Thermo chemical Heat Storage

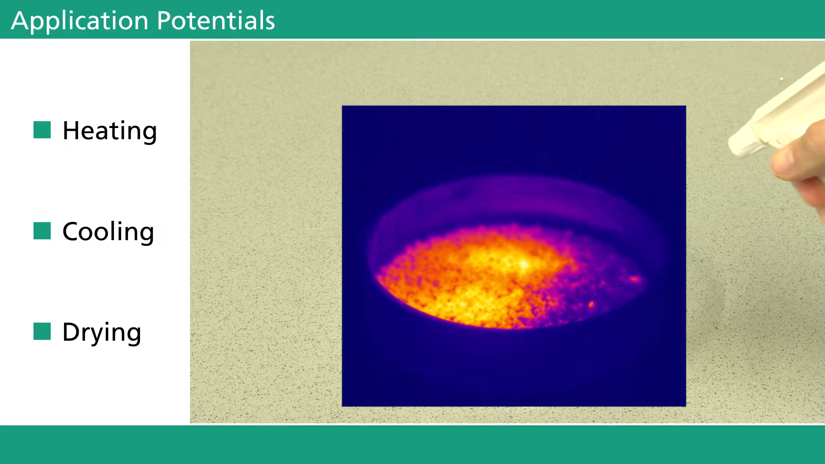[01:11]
Besides being capable of emitting heat, the system can also be used to extract latent heat of evaporation from its reaction
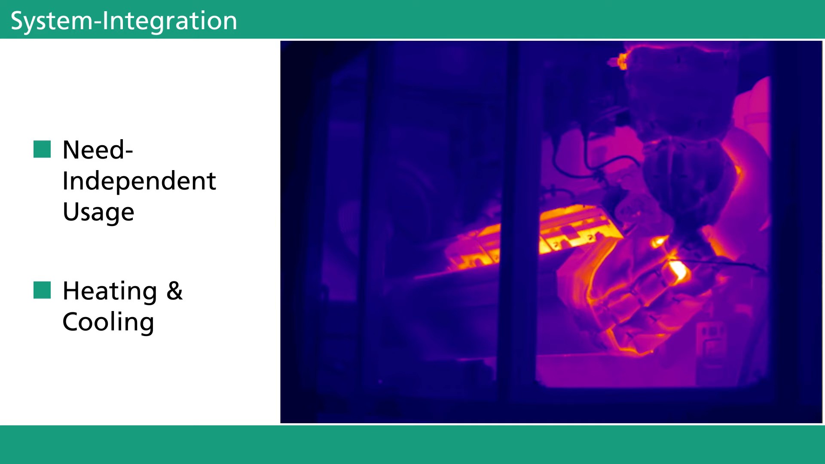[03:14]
Thermal energy generated by combined heat and power units, for example,